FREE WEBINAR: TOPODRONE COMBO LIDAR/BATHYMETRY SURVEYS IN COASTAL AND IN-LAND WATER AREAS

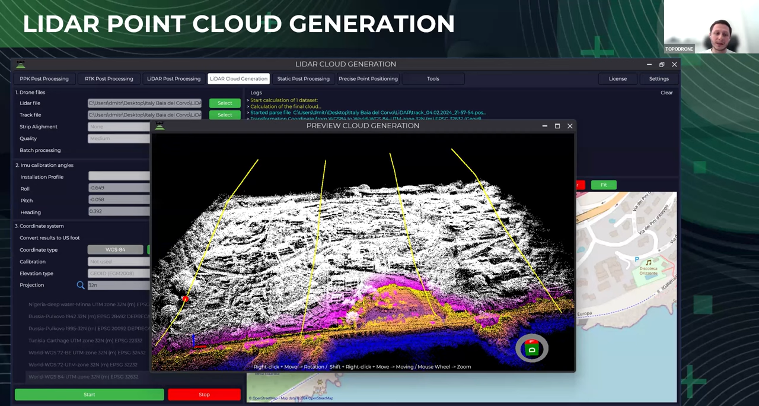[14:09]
It allows you to understand if something went wrong, for example, or everything is fine. Okay, so we are receiving the point cloud from the LiDAR. It is already strip aligned and even like adjusted in the LiDAR 360. And the noise points are already removed. And it's pretty good looking, like in my opinion.
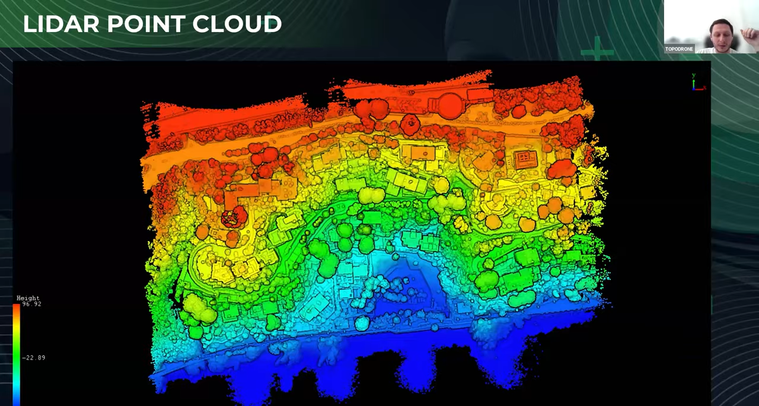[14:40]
So let's check the profile view and thickness of the client cloud. As it is visible here on the right screenshot, the thickness of the client cloud is 4 cm. Everything is visible. We have the ground data under the trees.
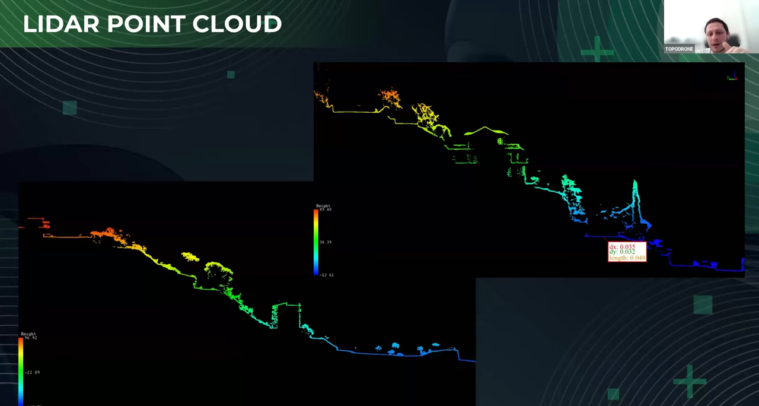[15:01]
And the cloud itself looks pretty good without any outliers. So it's nice. So finally, we can provide the combined bathymetry and LiDAR data.
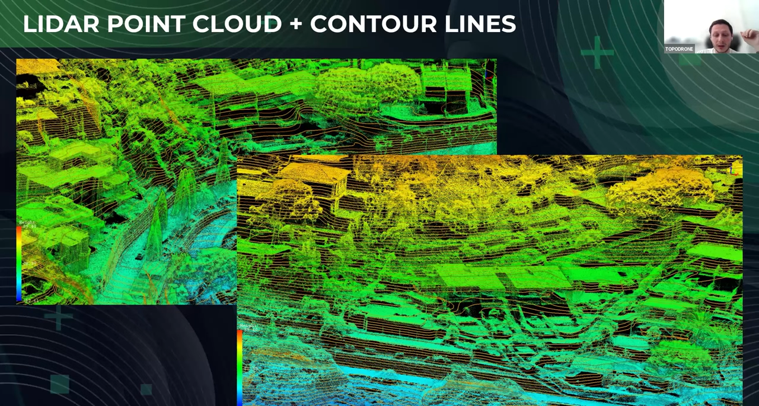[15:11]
And that's it. We have the LiDAR data from the left side.
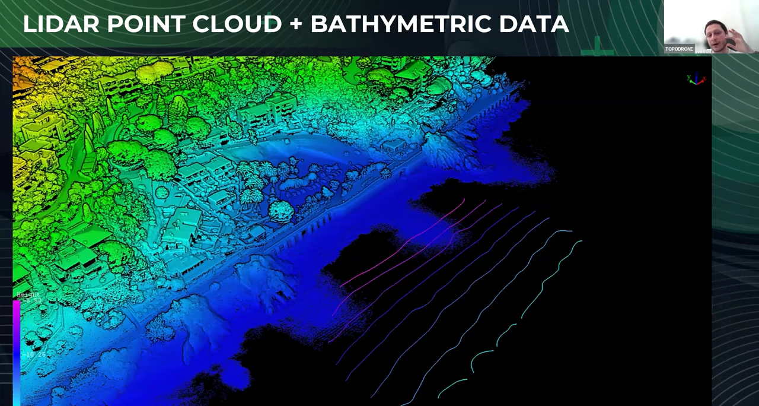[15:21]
And we have on this screenshot, it's a horizontal lines. But also we have the data with the raster. It's a DEM from the AquaMapper in a TIF format combined with the LiDAR data.
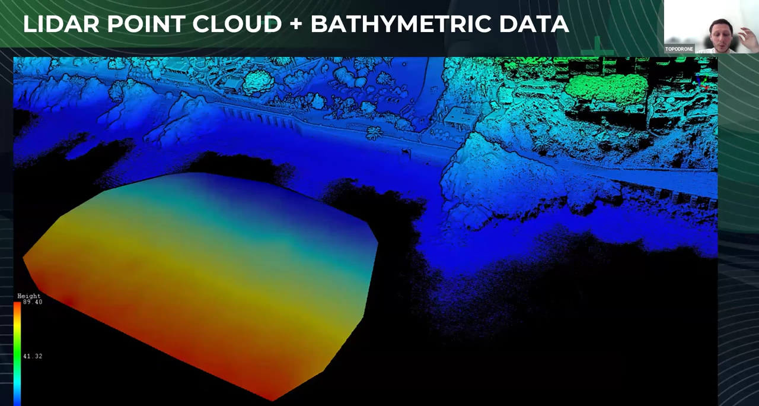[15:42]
But we can go further and we can give you the
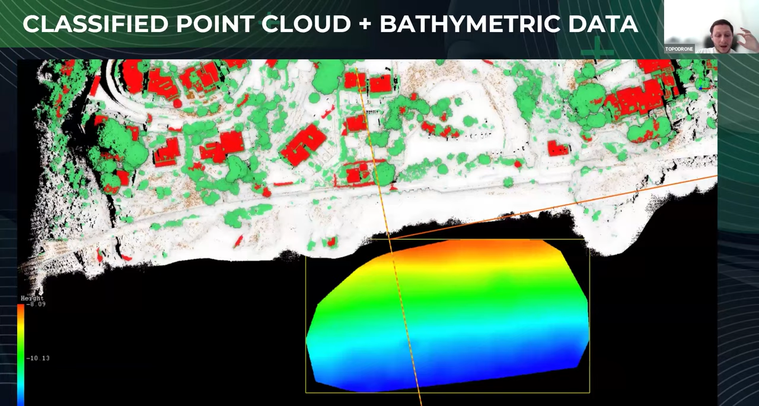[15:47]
interpolated bathymetry data as a point cloud after raster to point conversion.